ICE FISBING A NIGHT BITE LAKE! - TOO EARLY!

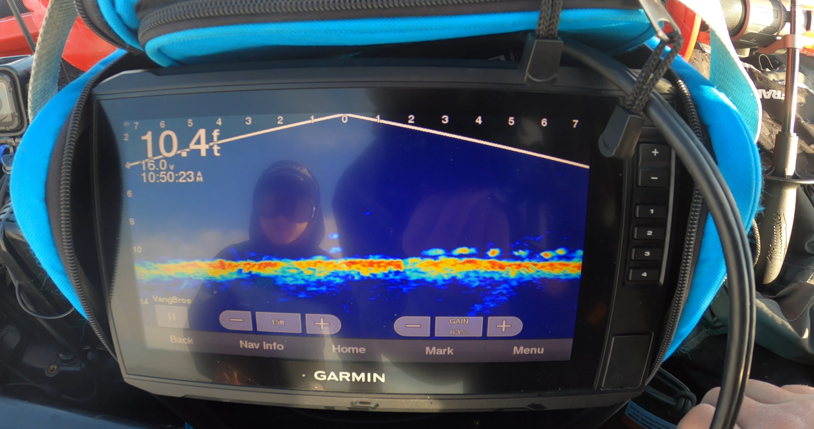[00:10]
On screen: depth 10.4 ft
Here goes a big one to the right. Oh, something's right under yours. I feel like it's gonna be a little higher off the ground. Yeah, bring it up higher. Oh, something's coming.
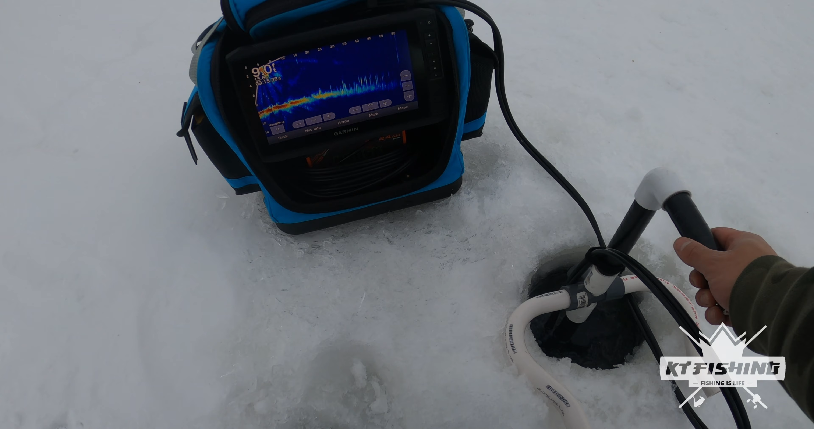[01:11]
Let me drop this down, dude. There's no weeds in this lake, dude. Yeah. Oh, there's nothing that way? Nope, nothing. Look, there's nothing over there.
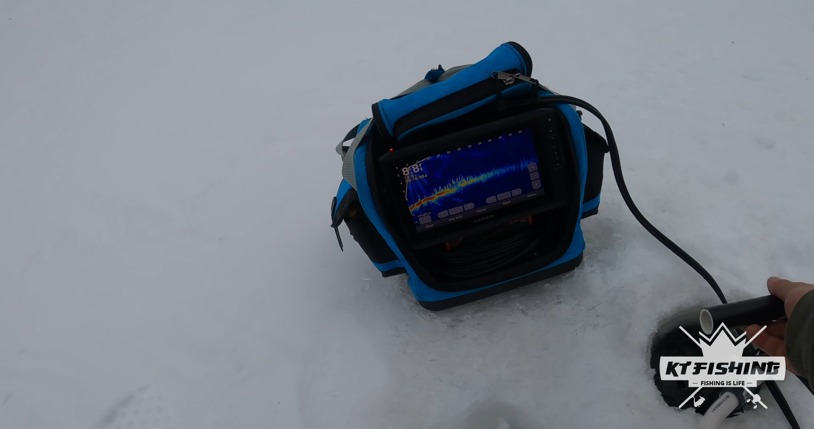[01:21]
Oh. Oh, they're coming this way. They're coming right towards your thing. Yeah, see, they're all moving towards us right here.
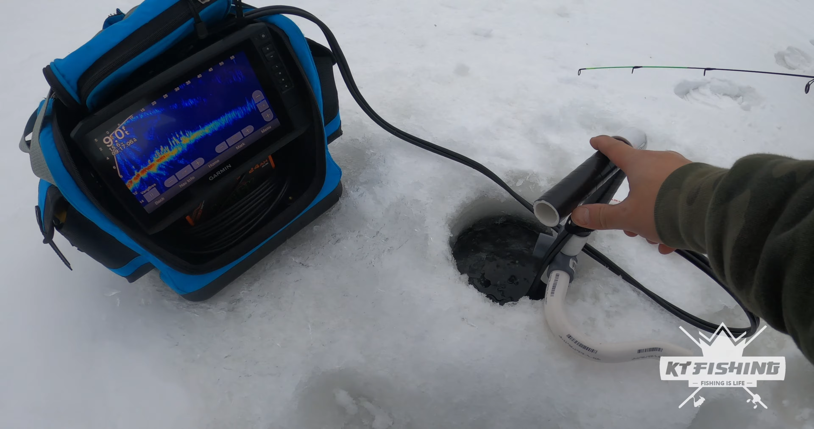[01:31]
Oh, they're like right there. Yeah, they're just like right behind our backpack right there. So one's coming, dude. Look at that guy. It's coming. Oh, dude, a whole group is coming. Hey, what you got one right here? Let's see what it is. Oh, you missed them. There's more coming. Oh, one's coming up. I'm shooting right up. They're all coming, though. Yeah. That guy's coming up. Oh, you got it. What is it?
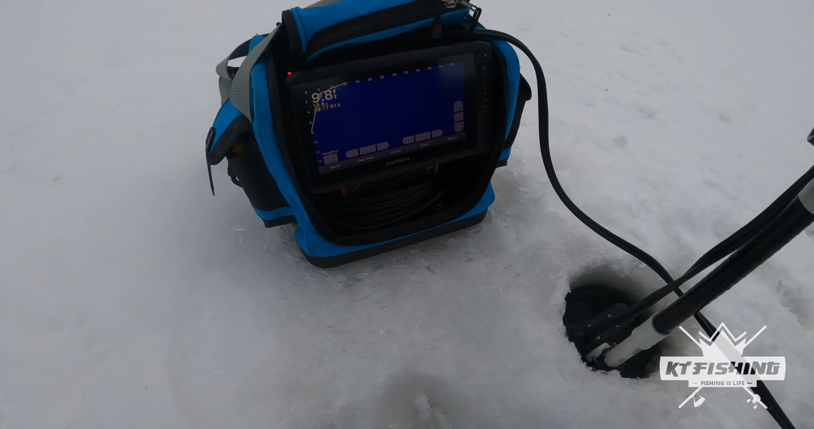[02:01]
Wait, bluegill. Okay, well, we found some bluegills.
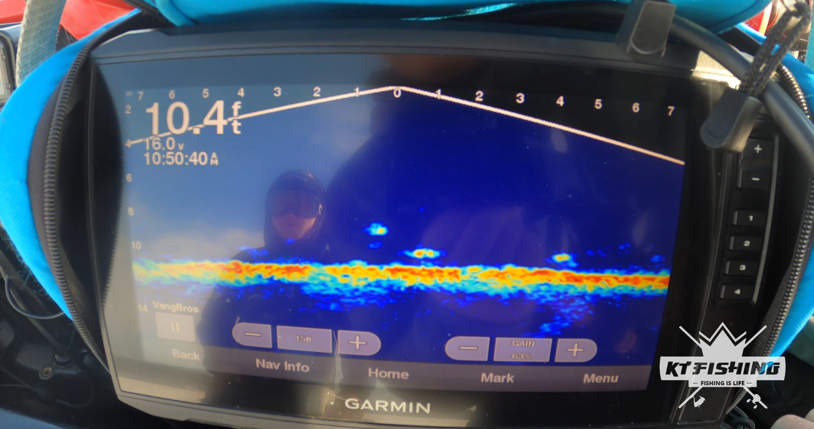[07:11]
On screen: depth 10.4 ft
Why is it going to the freaking sinker? But there is something right below the sinker, the actual minnow. Yep. Take it. Bruh. Can't be in this position for long.
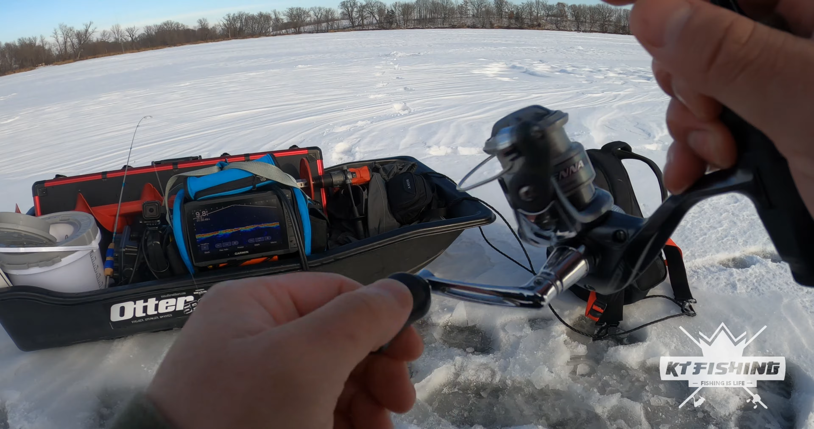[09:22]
but they showed interest, but they just kind of looked away. They're pretty big though, pretty big and long. Big old fish swimming through.
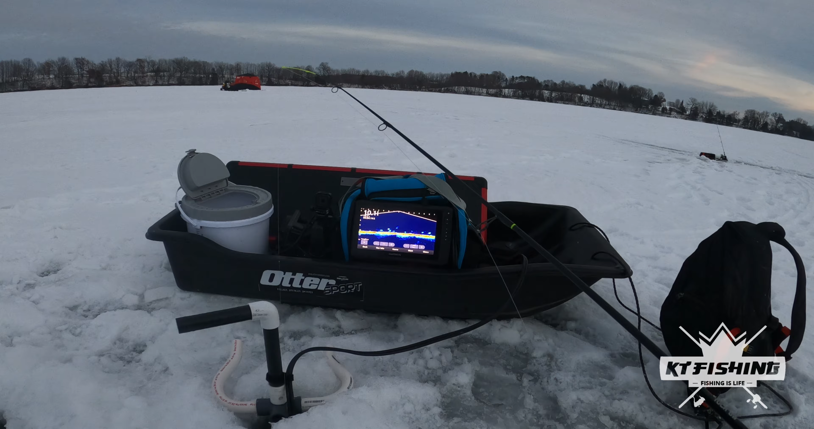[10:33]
So those things are gone. And the crappies and bluegills are coming. Whoa. Things back on my screen.